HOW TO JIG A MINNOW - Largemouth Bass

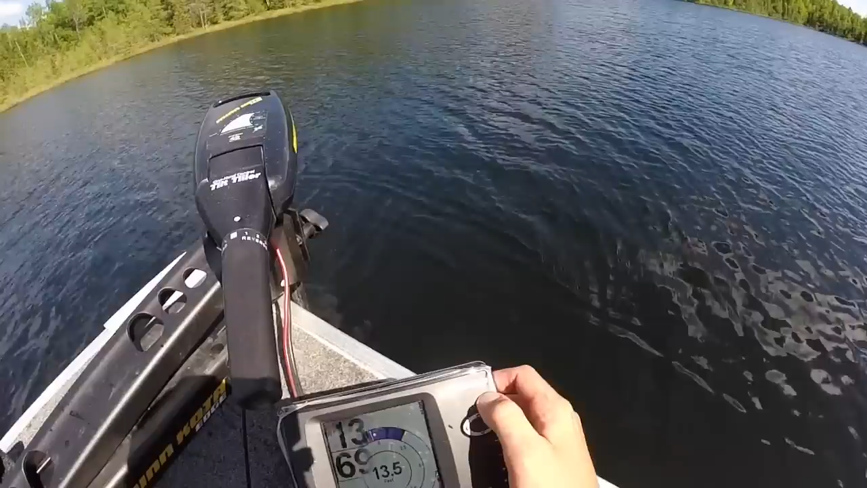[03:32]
So we're using the down imaging and what will happen is you'll see some fish like right there right under the water temperature gauge is actually a fish. There's one on the bottom.